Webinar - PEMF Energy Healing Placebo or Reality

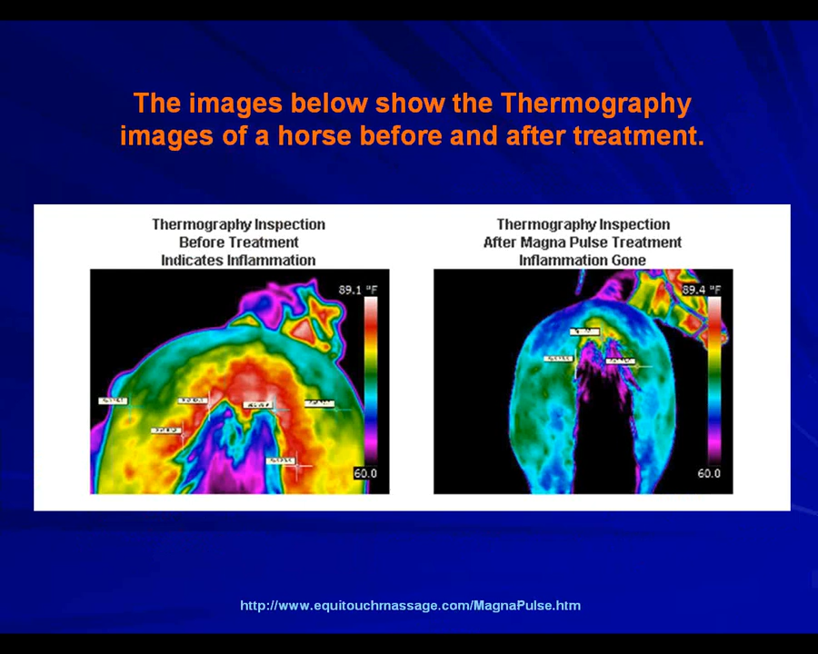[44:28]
But if I look at the inflammation on a horse that might be limping a little, the redness tells you that it's inflamed. We treat it with the PEMF and the redness goes away because we lower inflammation.